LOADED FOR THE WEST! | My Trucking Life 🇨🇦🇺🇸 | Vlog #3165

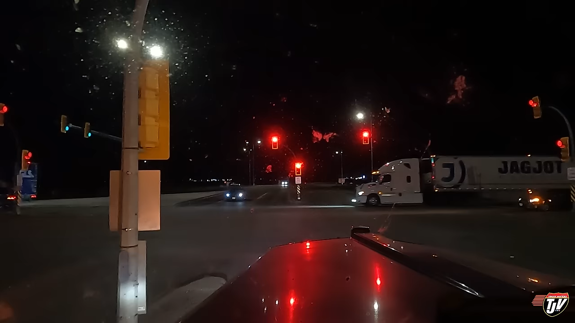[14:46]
dark at like almost 8 o'clock.
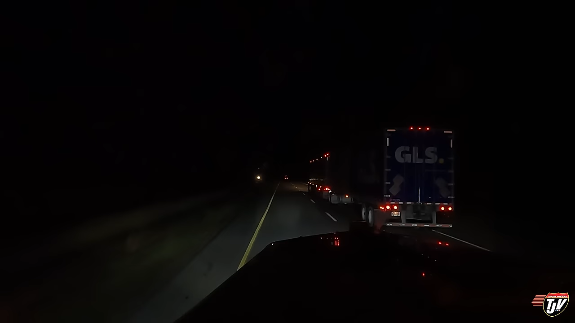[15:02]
By 8:30 now, dark. So that happens quickly. September 21st is, of course, the, what do you call it again? Yeah, the equinox, right? Halfway between solstices. So after September 21st, we're officially into fall, or autumn, as my sophisticated followers call it. I just call it fall because leaves fall down, and that's what we call it in Canada.
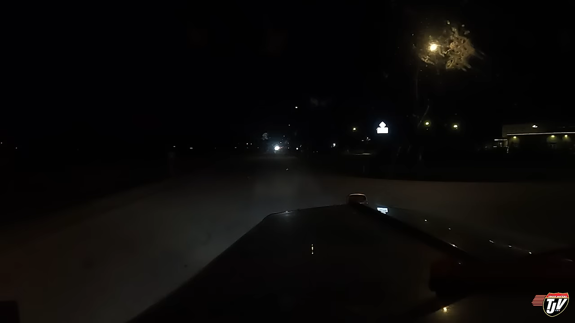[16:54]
It'll be a long day tomorrow, but, you know, we'll deal with that tomorrow. We'll get a good night's sleep here. And we'll figure out what's going on then. Oh, you got these guys taking up how many parking spaces? Where is that a parking? No, that is. No, that's where they can park.
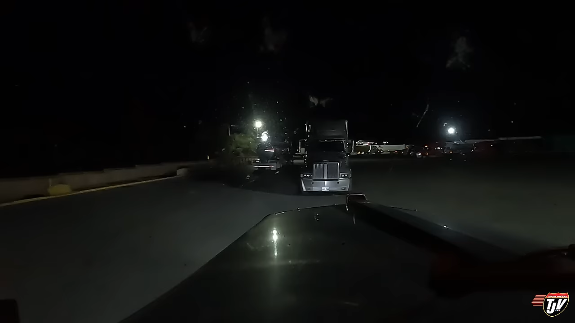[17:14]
Yeah, I think they can park there. Oh, whatever, I don't care. Look at all this empty parking over here to our right. That is fantastic.